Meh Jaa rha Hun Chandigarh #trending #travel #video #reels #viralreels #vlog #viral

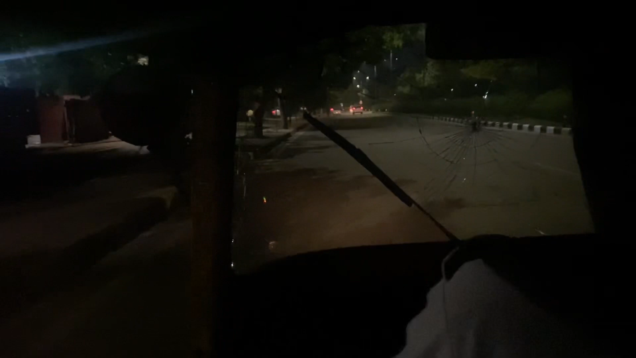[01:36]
सो गाइस, अभी यहाँ पे बस ने उतारा है मेरे को, तो ऑटो में जा रहा हूँ अभी मैं 35B में,
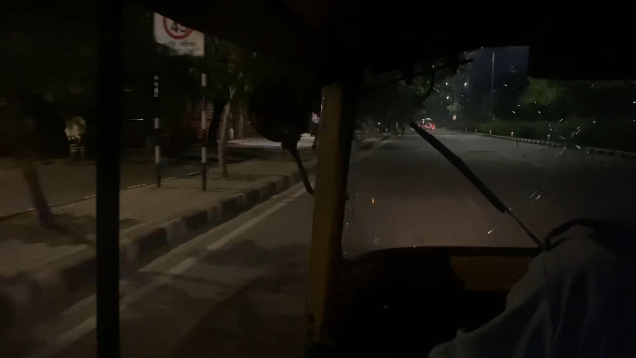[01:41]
यहाँ से 4 किलोमीटर दिखा रहा है। और भाई बड़ी ज़्यादा ठंड है यार।